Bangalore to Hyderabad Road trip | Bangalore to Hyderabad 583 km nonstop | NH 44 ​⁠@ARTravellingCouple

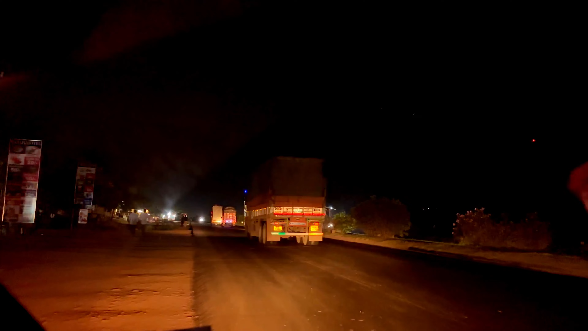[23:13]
कर्नूल में पहुंच गए तो आप लोग भी अभी कर्नूल आए हो तो हैदराबाद जा रहे हो या कर्नूल आए हो तो आप मतलब यहाँ पर घुस सकते हो।
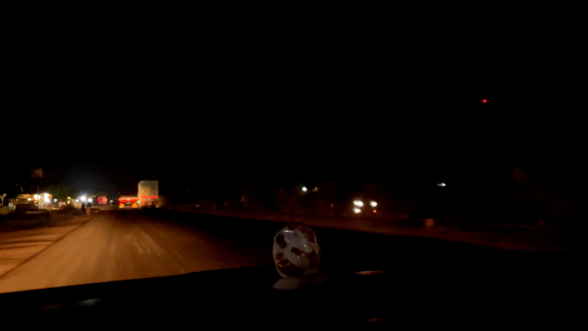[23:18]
मतलब बहुत ही अच्छा है ना, हमें भी घुसने का दिल, मुझे भी घुसने का दिल तो हुआ था, मगर क्या करें टाइम हमारा चला जाएगा ना, एक चला जाएगा।
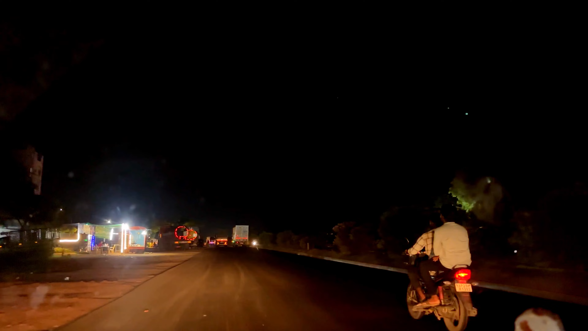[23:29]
और अभी यहाँ से कर्नल से अभी 200 किलोमीटर दिखा रहे हैं तो 3 hours 10 minutes जैसा,
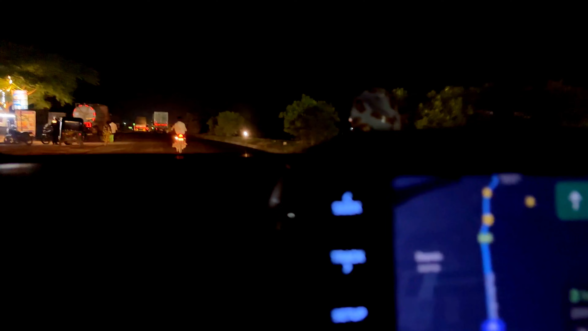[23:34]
मतलब 20 minutes जैसा लग जाएगा यहाँ से ना।
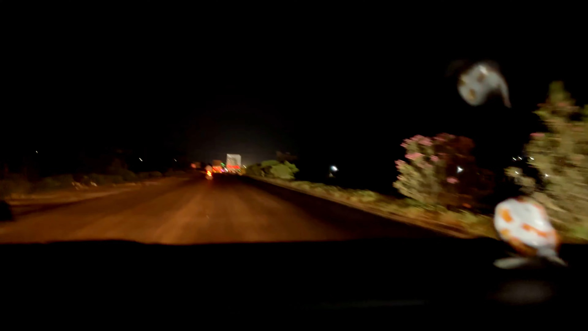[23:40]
तो चले आगे बढ़ते हैं। चलो फिर और भी है और लंबा है और 200 किलोमीटर है।
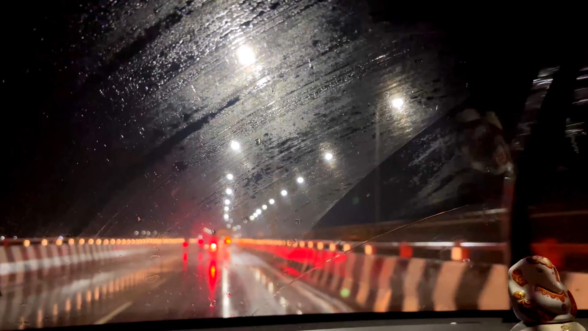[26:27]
बारिश आ गया कर्नूल पहुंचते पहुंचते, बारिश पूरा शायद यहाँ पे पहले से ही बारिश आ रहा होगा
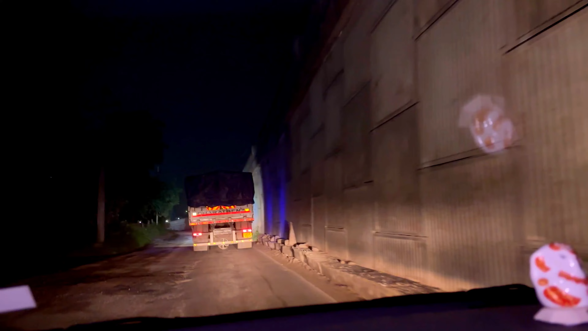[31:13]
तो अभी पहुंचने वाले हैं फाइनली, ऑलमोस्ट 1:15 हो गया है अब, जस्ट 8 मिनट्स बाकी, बहुत ही थक भी गए हैं ना।
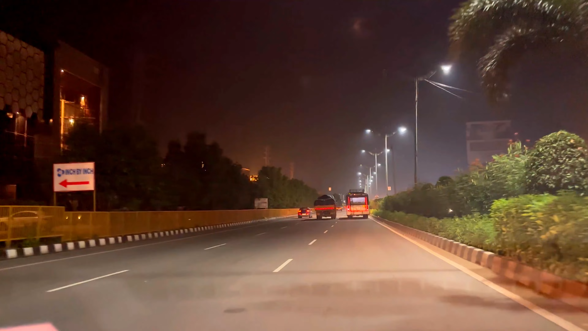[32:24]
ही चले गए, नेविगेशन बराबर नहीं काम कर रहा था, तो यहाँ से वापस यू टर्न ले लिए हैं।
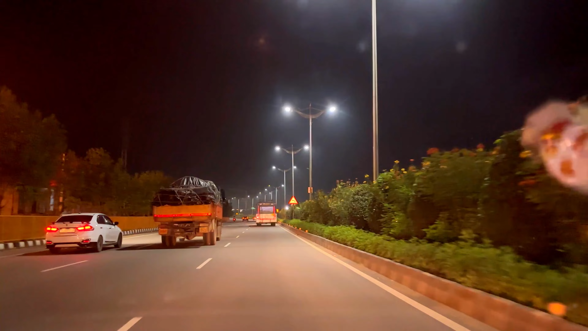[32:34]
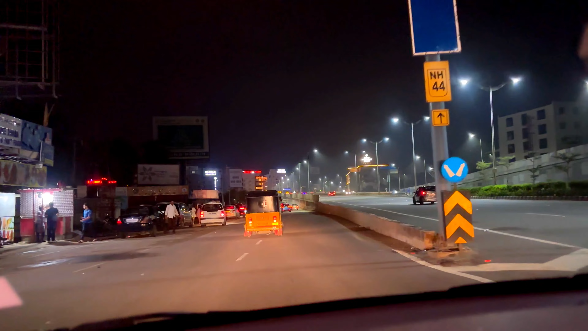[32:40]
एयरपोर्ट जाने वाला रोड नहीं है ना, होटल होटल ही है, बहुत सारे होटल है ना।